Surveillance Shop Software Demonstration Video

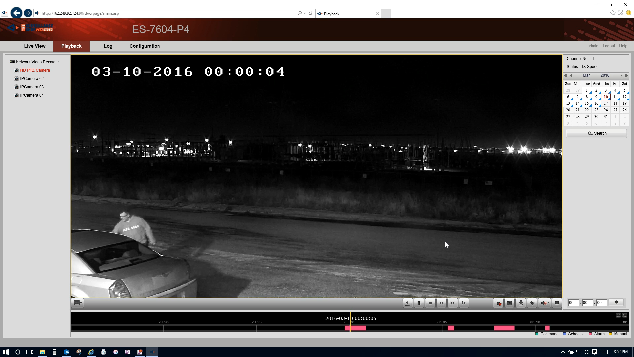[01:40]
Select, slide the time bar to another event. Move the time bar, go into the next event.